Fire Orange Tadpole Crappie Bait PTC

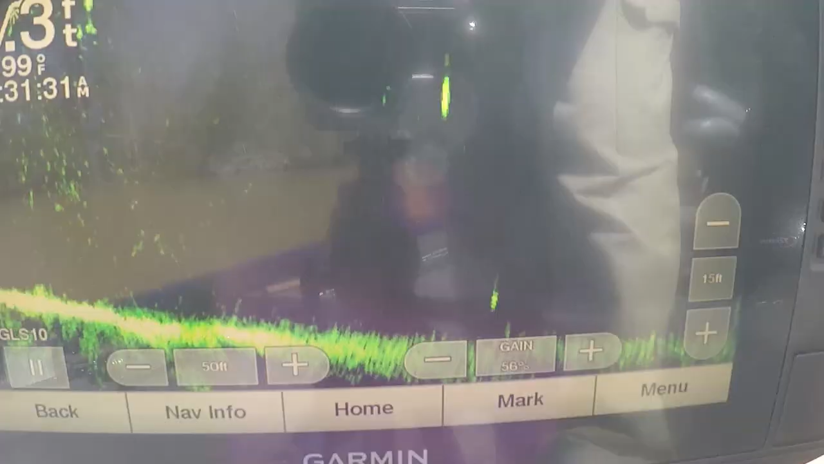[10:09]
this one out there at about 25 feet
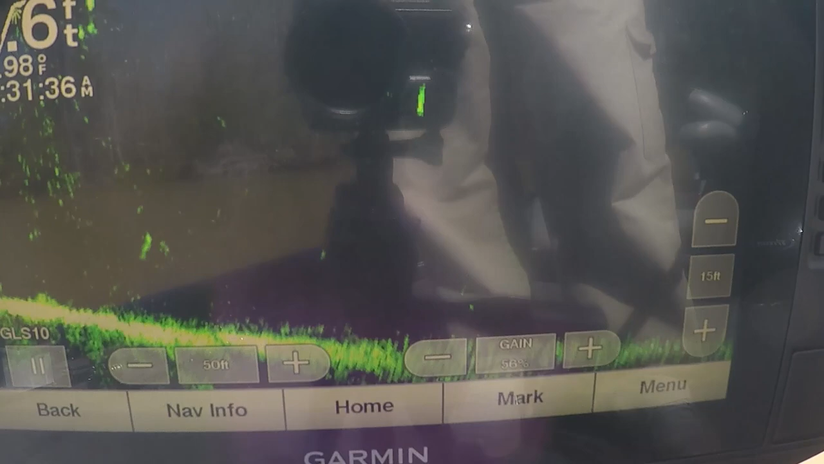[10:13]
there's a crappie right there 25 feet he's not a real big crappie i don't i'm not like to catch find a big one today but right now i'm just trying to catch a few
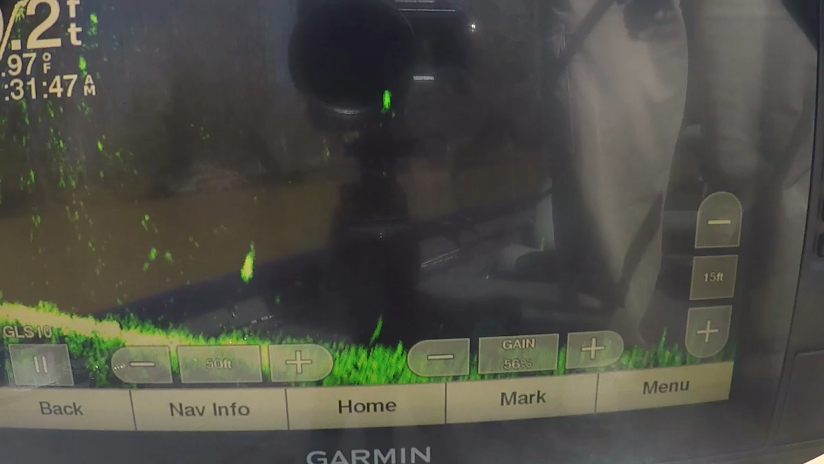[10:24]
there's my bait coming
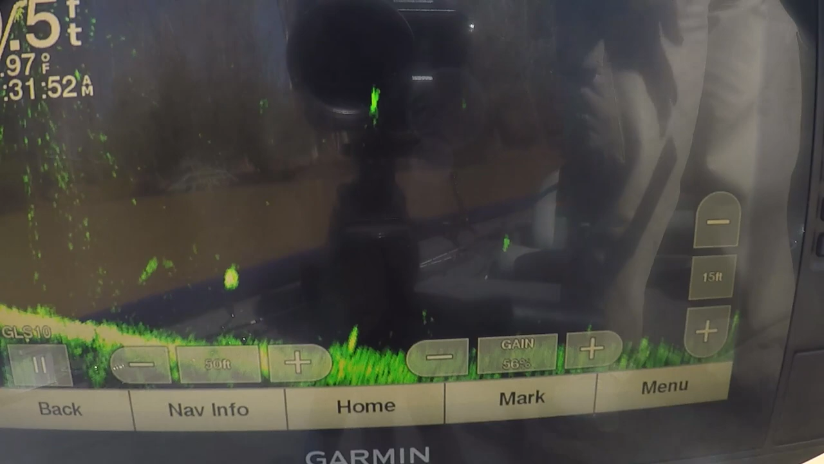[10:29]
there's my bait right here my bait's right behind him somebody said i had the clearest did you see it come past him somebody said i had the clearest lyscope there
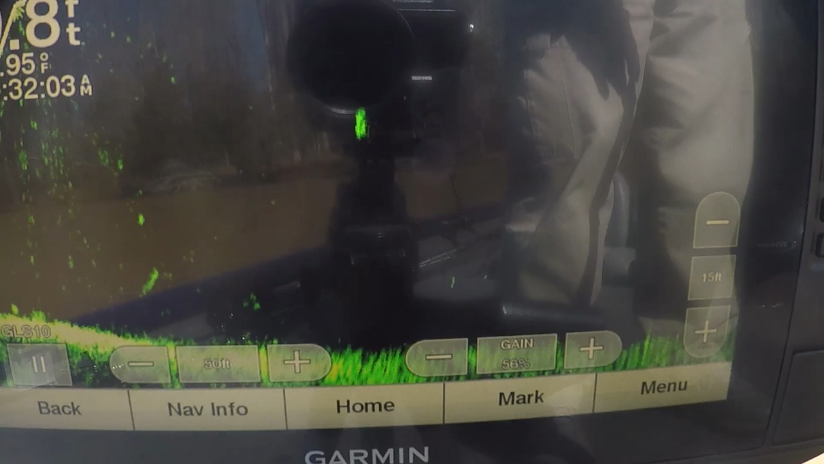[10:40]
is guys i fight it all the time sometimes it's good you got to complete change it all the time
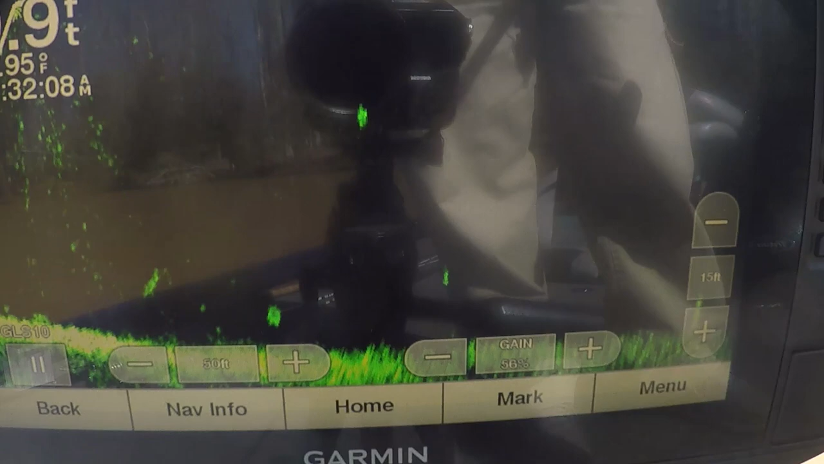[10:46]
he said you gotta do a video about your settings i appreciate that but look you got to change it all the time
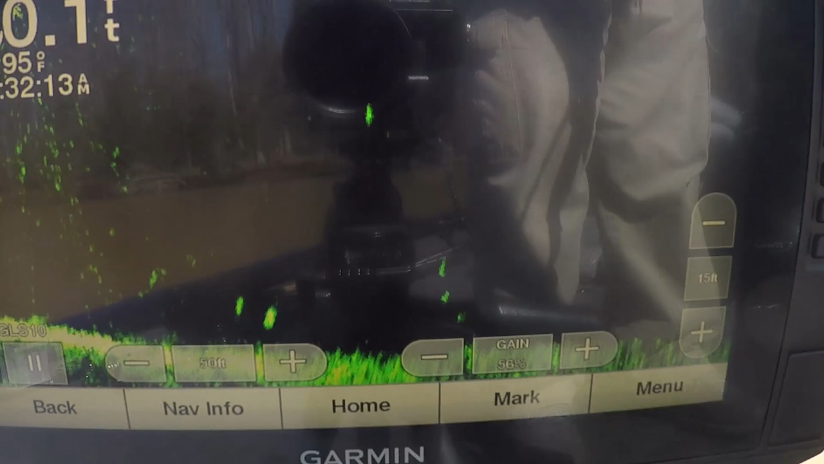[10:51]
i done changed it i ain't been out here half an hour i haven't changed it a couple times you got to change
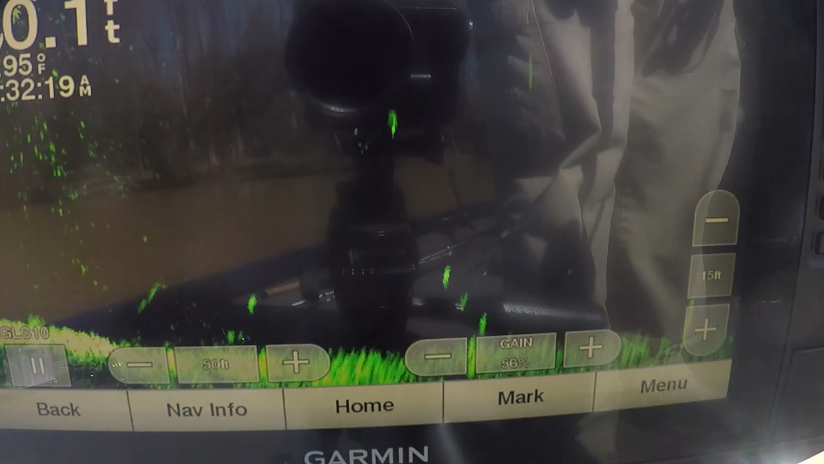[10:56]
the sensitivity for the depth of water do i have a ghost tree i get ghost trees at time so
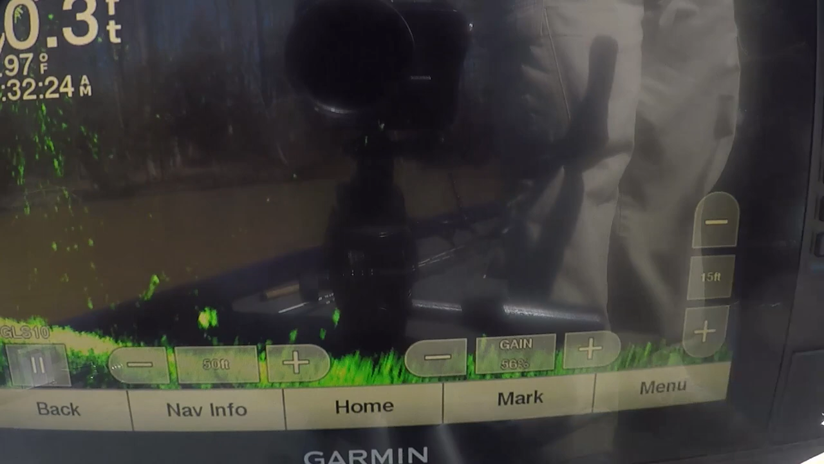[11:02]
right now i'm losing that fish see right there my bait i lost it there was a dead spot right there now that dead spot changes from see my bait disappeared
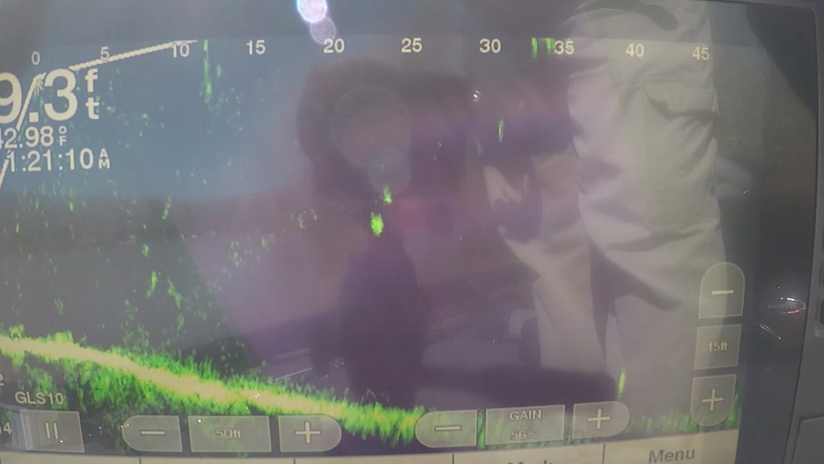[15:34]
see two right there because my bait at them all right my bait's coming at them my bait's moving moving right to left see they're moving
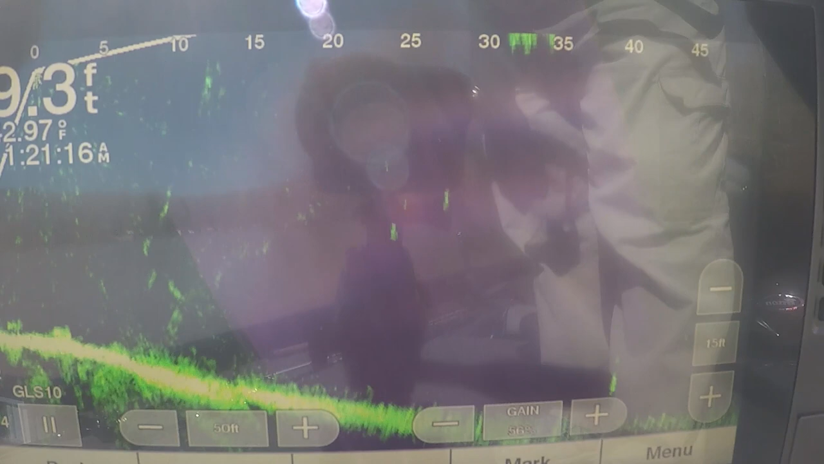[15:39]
away from me i don't might be behind them
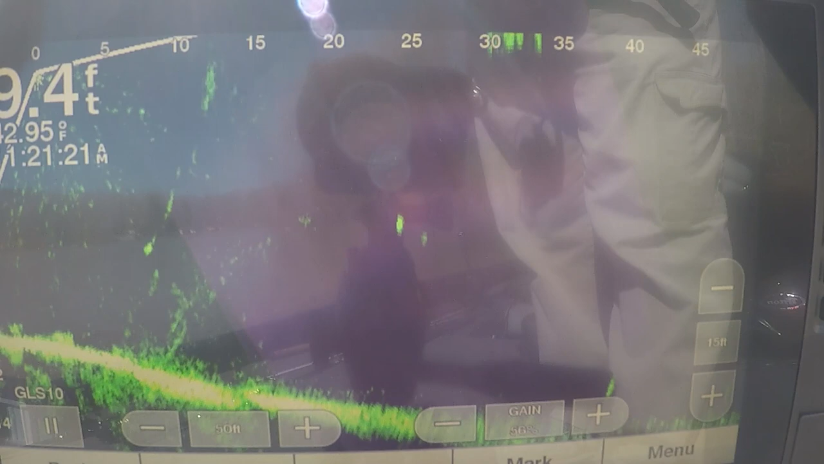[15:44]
see my bait came on and they disappeared see they're going to the right so all that
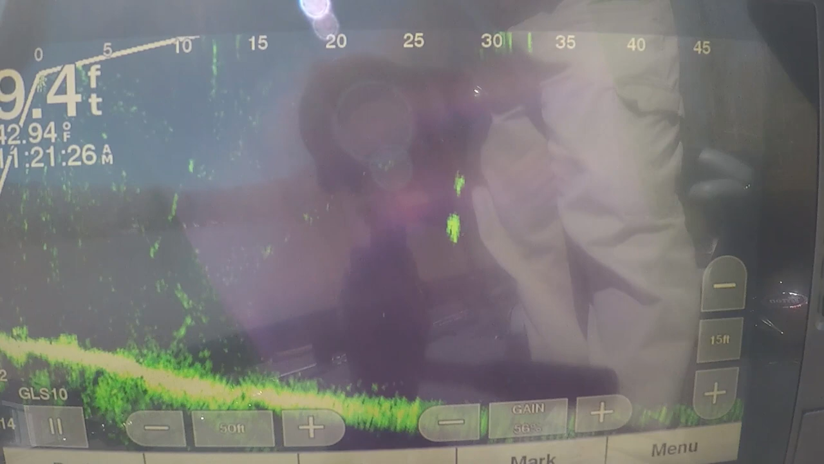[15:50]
On screen: water 42.94°F
counts too guys when you're trying to when you're trying to run them down i heard a guy on uh one of the pros said
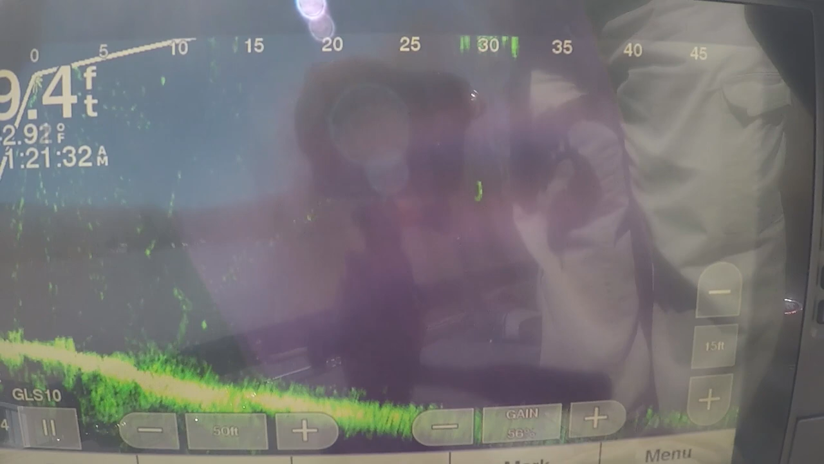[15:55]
he calls this hunting well that's that's probably true it's a good name for its hunting
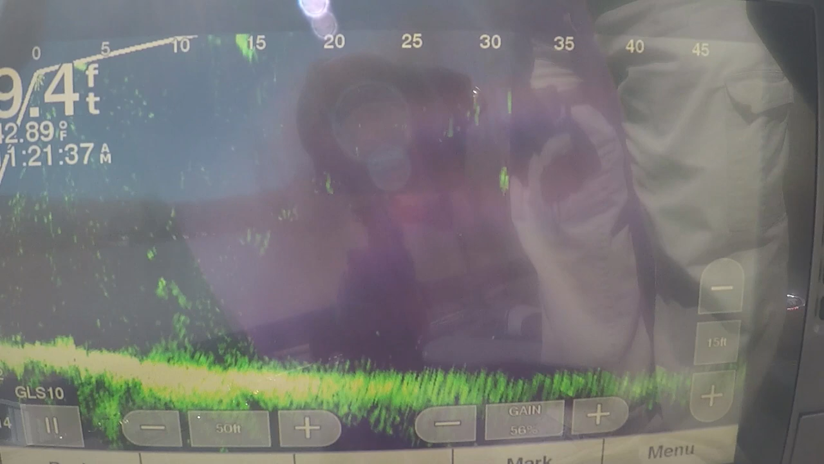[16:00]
On screen: water 42.89°F
but as you can see those crappie are kicking along pretty good and uh i'm trying to throw a head up now so that they'll come to my bait there's my bait right there
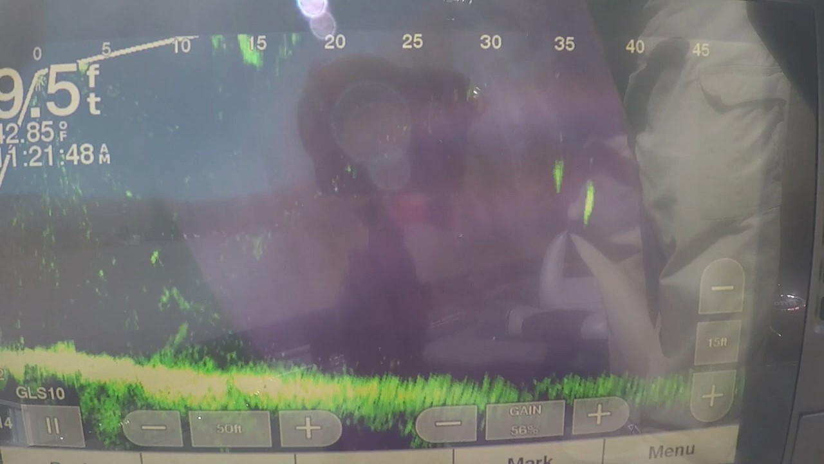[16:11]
On screen: water 42.85°F
you see my bait went right dropped right in front of
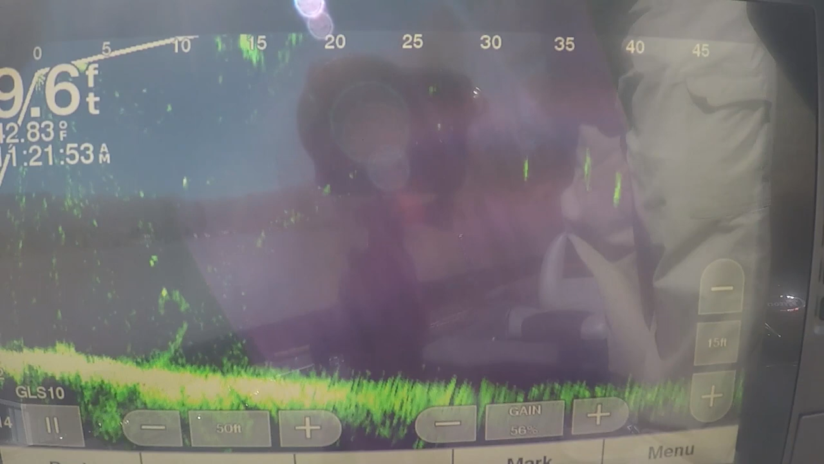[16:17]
On screen: water 42.83°F
them and say i can't keep it close to them all the time because they're moving on 35 or 40 feet